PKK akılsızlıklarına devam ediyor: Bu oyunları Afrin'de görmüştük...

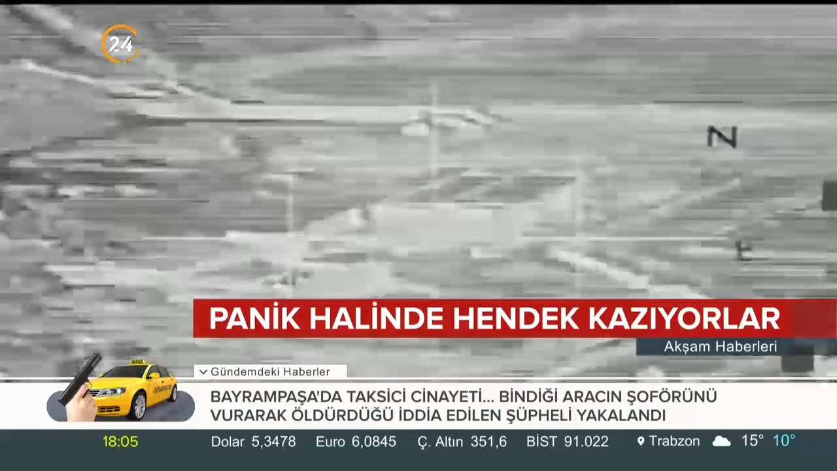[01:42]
Terör örgütü görüntü almalarını engellemek için evlerin çatılarını koyu renkli bezlerle kapatarak perdeleme uygulamaya çalışıyor.